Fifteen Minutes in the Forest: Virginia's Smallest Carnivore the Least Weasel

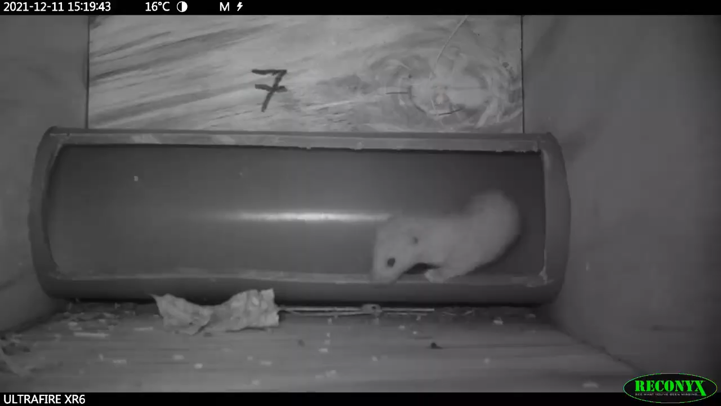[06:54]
Again the animal comes and goes at its own free will we do not bait our boxes it's completely dependent on the curiosity of the least weasel to come in and out of the box.
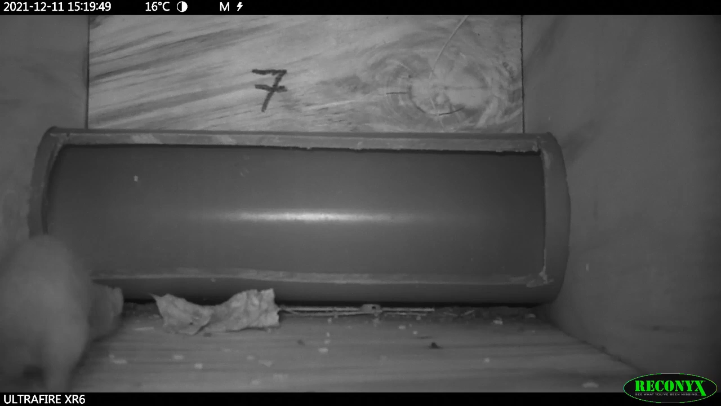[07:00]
The least weasel is the smallest carnivore in North America and does go in mole and vole holes similar to the pipe here
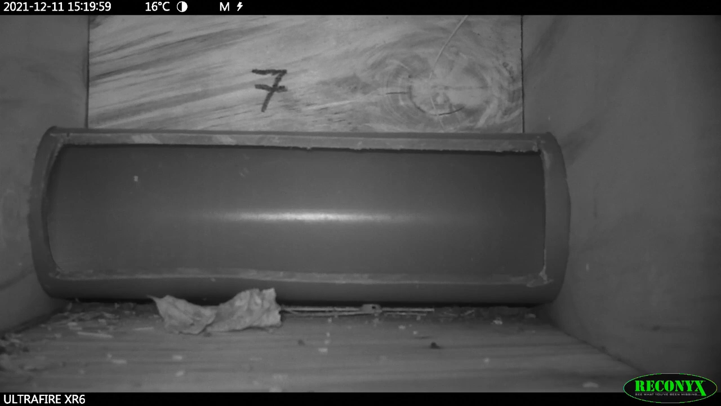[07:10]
to look for prey all the time and that's one thing that we play off of not having to bait any of our boxes.